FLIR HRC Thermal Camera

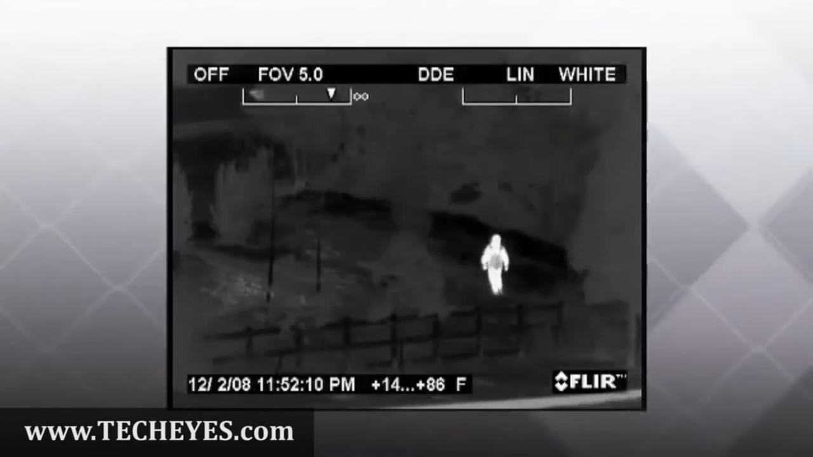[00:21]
Thermal security cameras from FLIR Systems let security professionals see clearly in total darkness perfect for
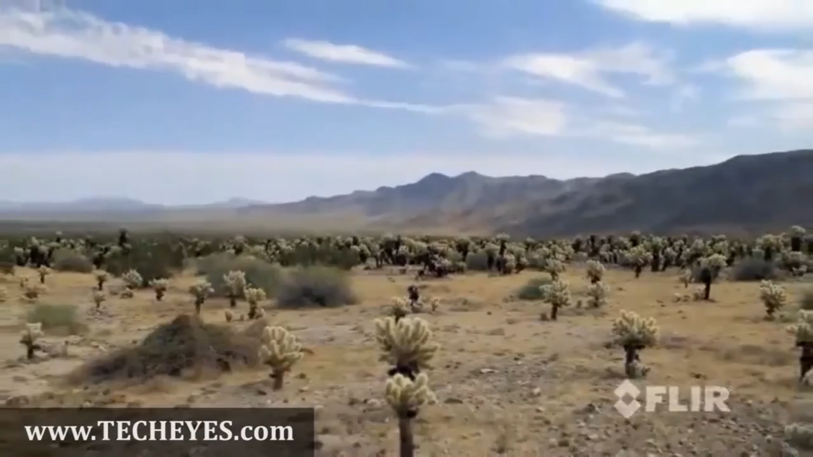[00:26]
securing national borders industrial facilities seaports airports
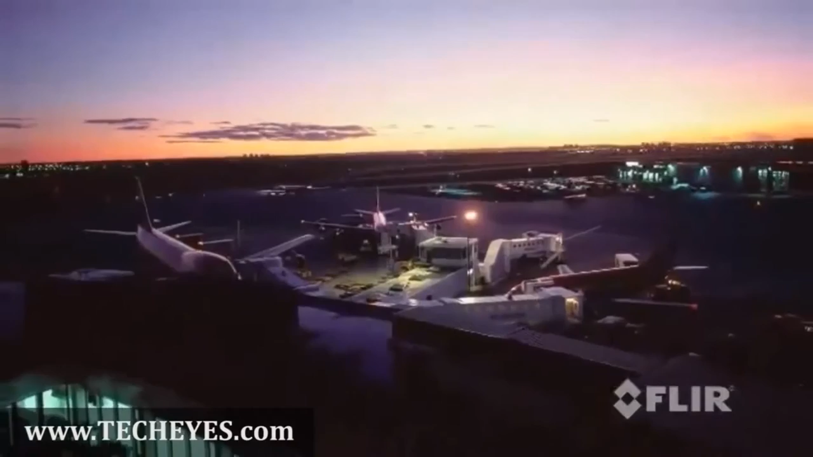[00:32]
and other sensitive locations FLIR Systems HRC thermal security cameras give their operators the ability to see intruders from much farther away than they can with other imaging technologies security professionals have
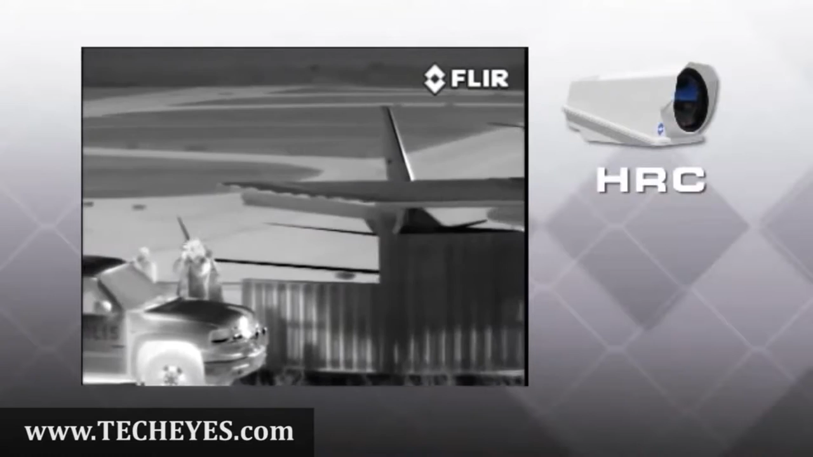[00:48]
to be able to see two basic target sets people and vehicles
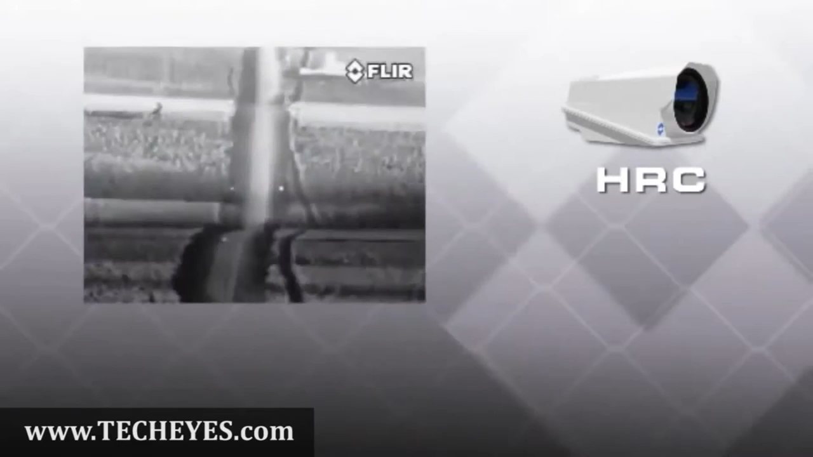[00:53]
the HRCS can see people from nearly 10 kilometers away and small vehicles from 17 kilometers
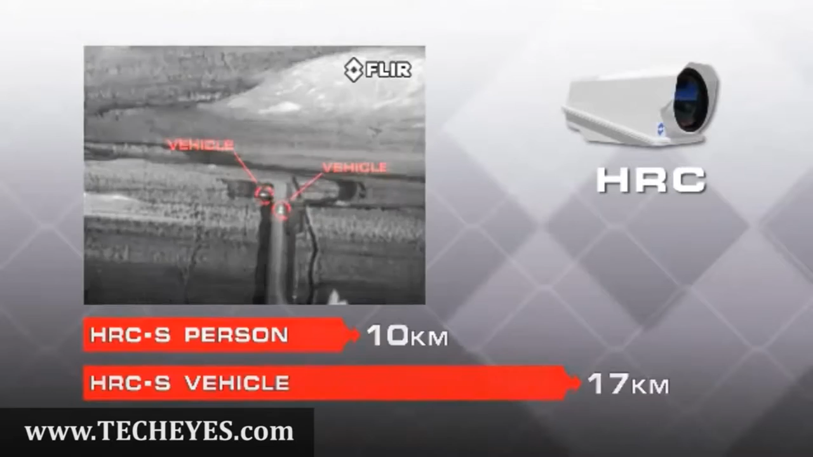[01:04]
the longer-range HRCU detects people from 15 kilometers away and small vehicles out to 20
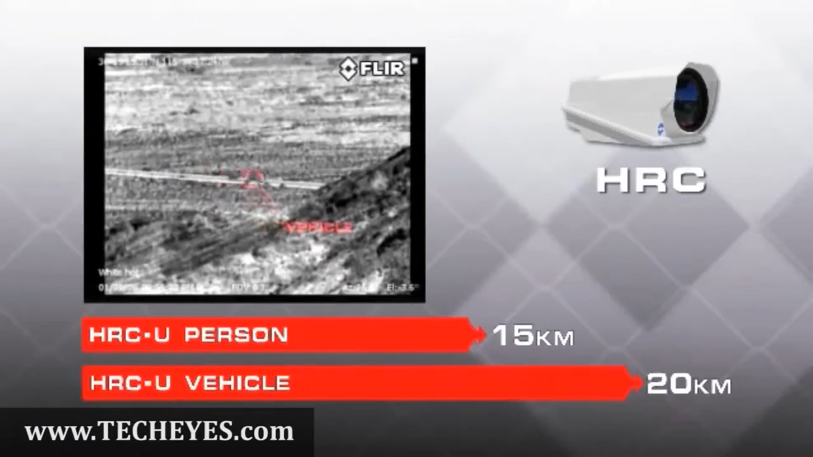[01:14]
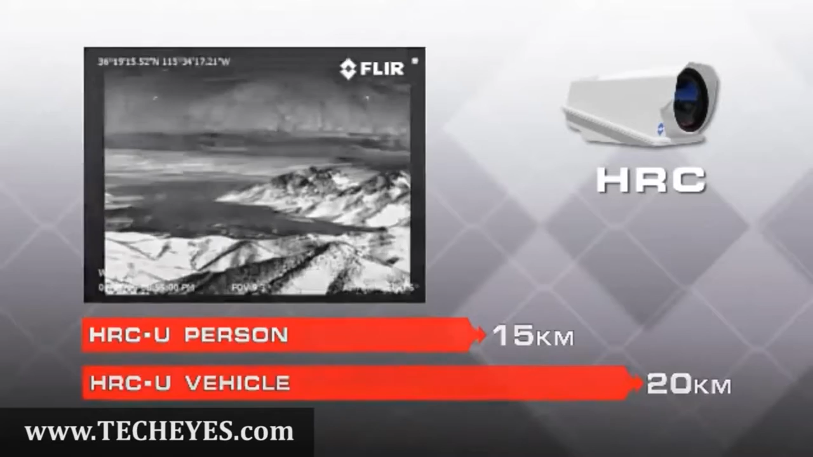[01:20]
kilometers even in the desert where thermal contrast is exceptionally small HRC
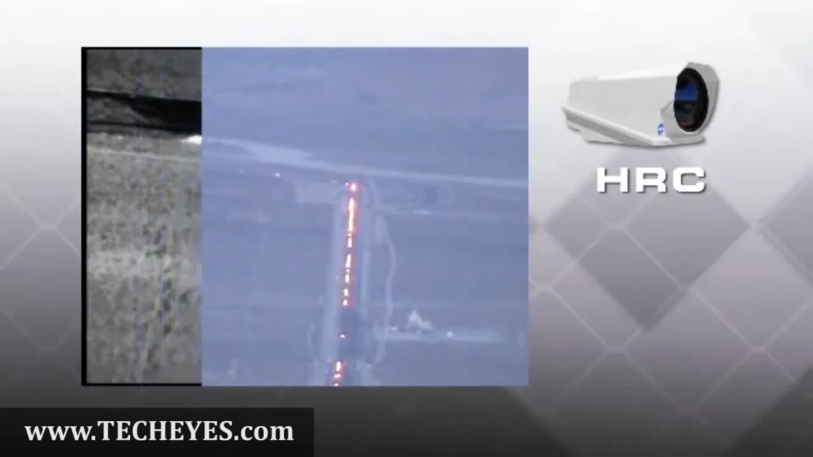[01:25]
imagers can help you to see human targets and small vehicles at extreme ranges
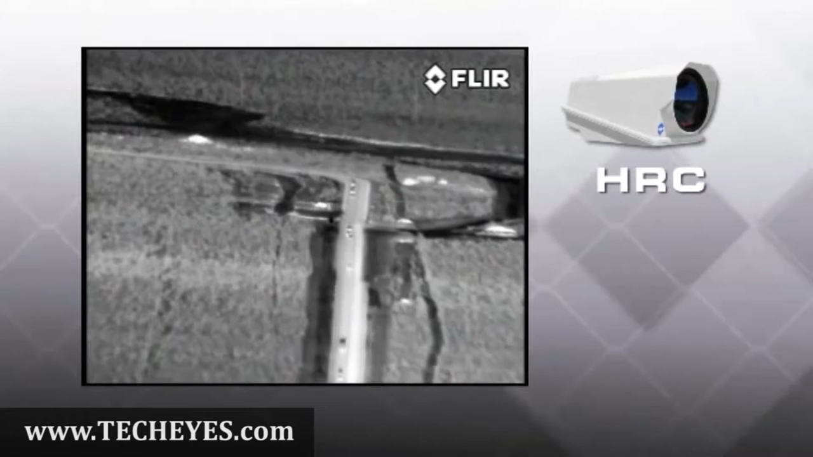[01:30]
FLIR's HRC cameras boast a perfectly
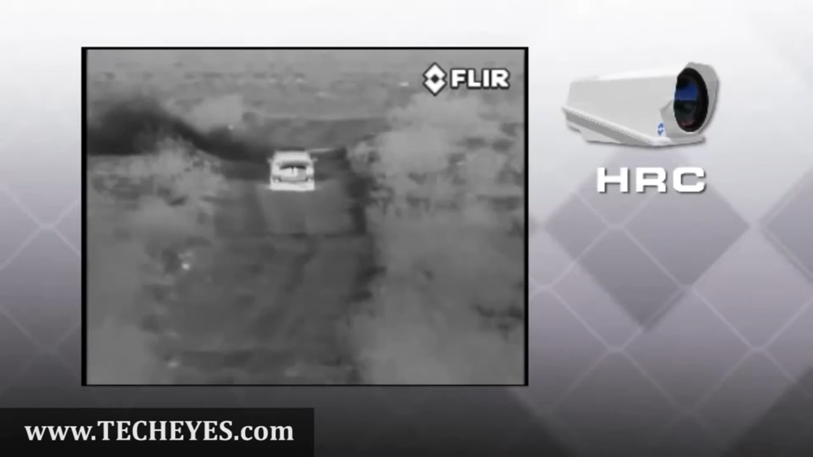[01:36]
optimized combination of detector size optical focal length and image processing
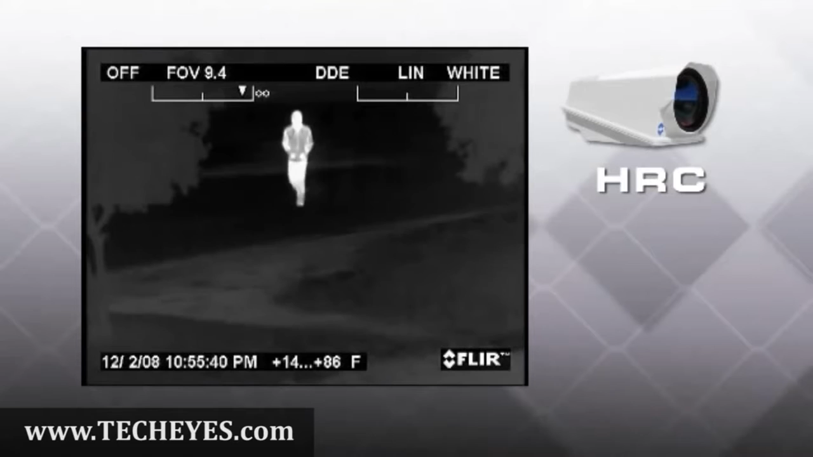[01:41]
born of 50 years designing and developing high-performance thermal cameras one way that FLIR has optimized HRC's range performance
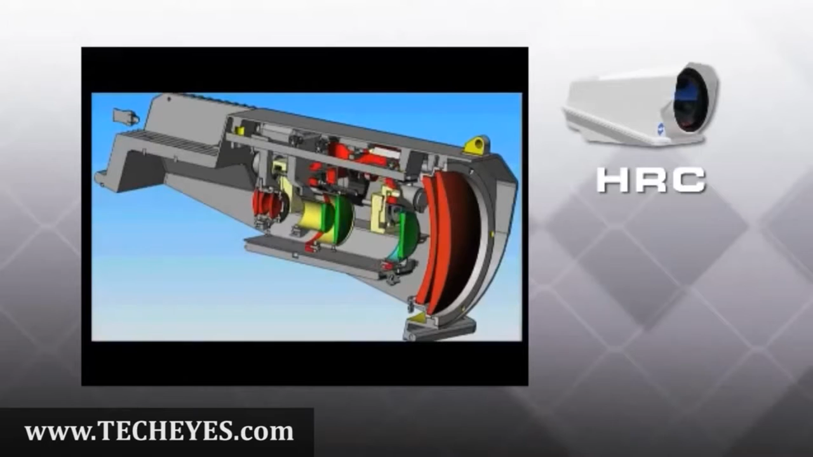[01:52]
is through its unique continuous zoom telescope which lets operators maintain
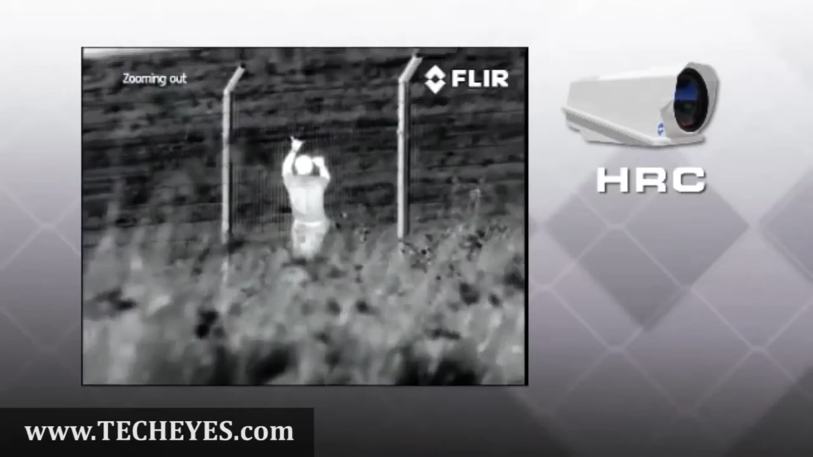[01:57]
visual contact with the target while zooming combining outstanding magnification
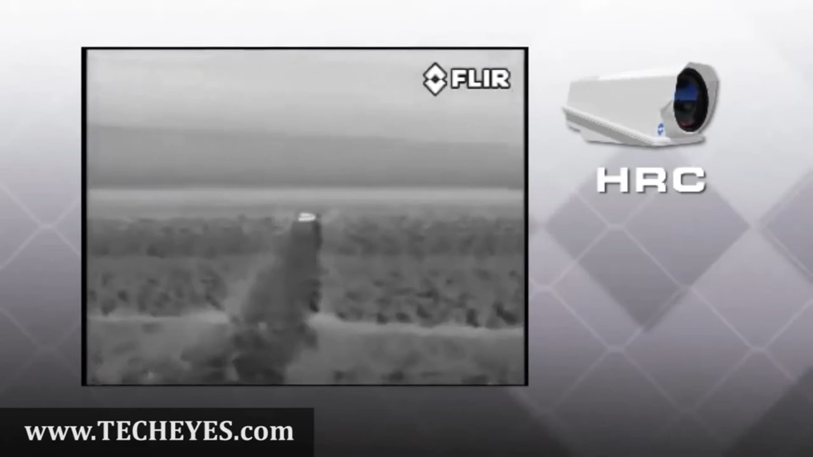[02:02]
with previously unheard of situational awareness for
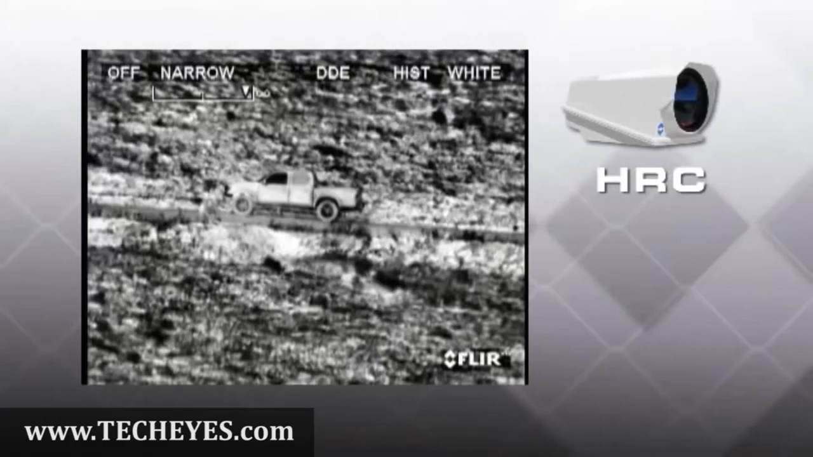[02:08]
a thermal camera range performance is limited by the atmosphere which attenuates the
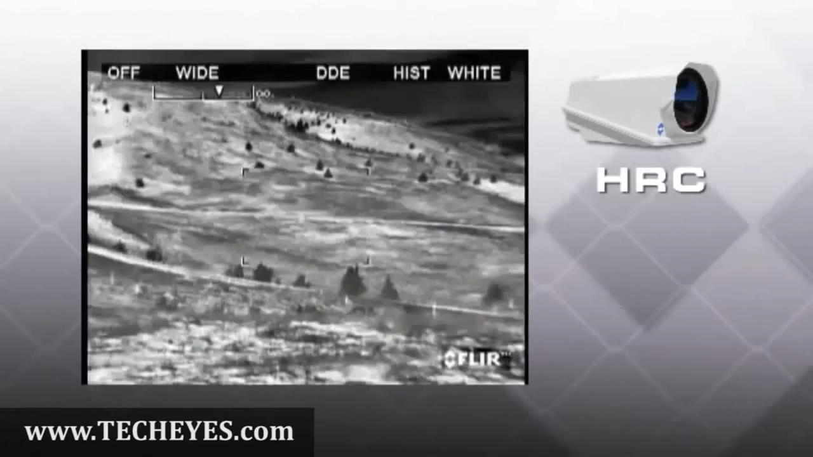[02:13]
strength of distant heat signatures and the earth's shape which places a practical detection
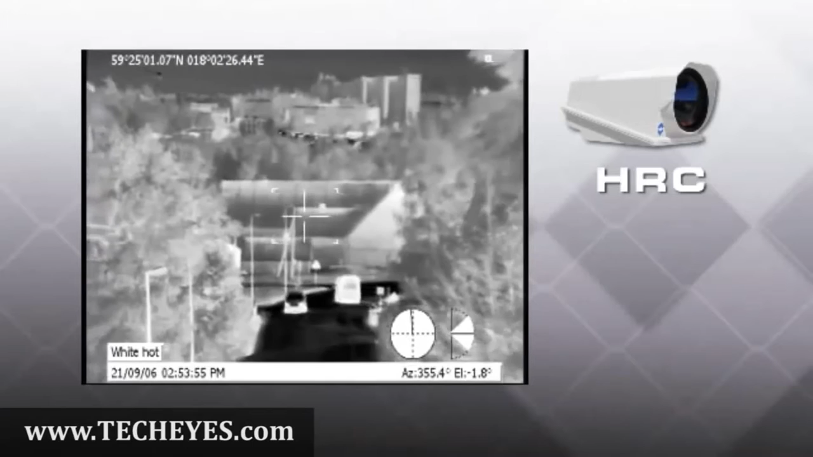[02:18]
range limit on any video camera HRC
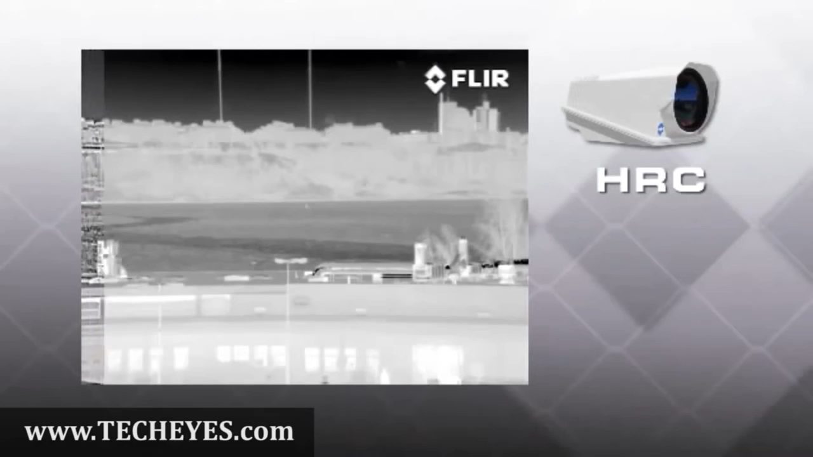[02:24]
improves its range performance with FLIR's patented tunable digital detail enhancement
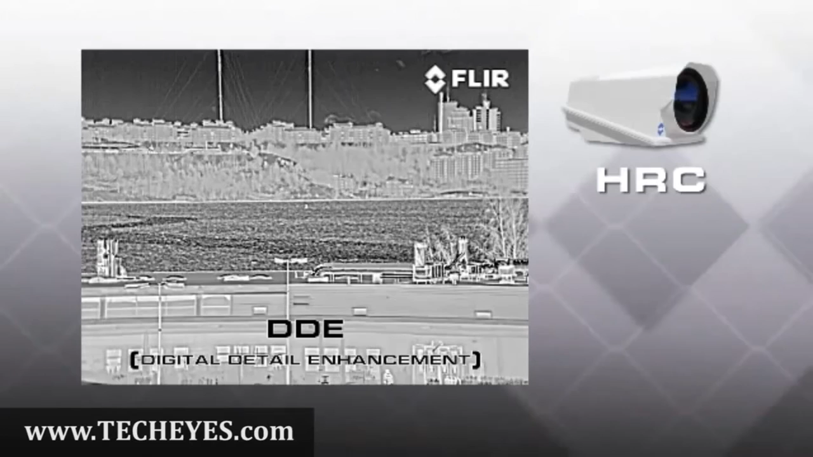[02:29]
its image processing algorithms assure clear properly contrasted